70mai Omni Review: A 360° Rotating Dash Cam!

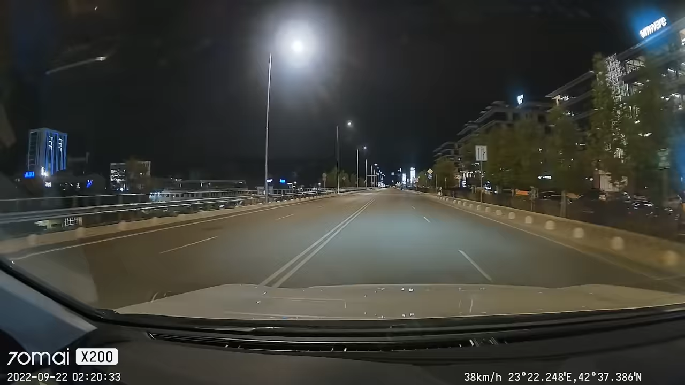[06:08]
The image sensor indeed does a great job and the bright optics contribute to the very good low light results which is exactly what we would want from a dash camera. I wish there was a higher resolution option than just full HD but it's a fact that if a 4k sensor is being used with the same size, the low light quality may suffer due to the pixel density.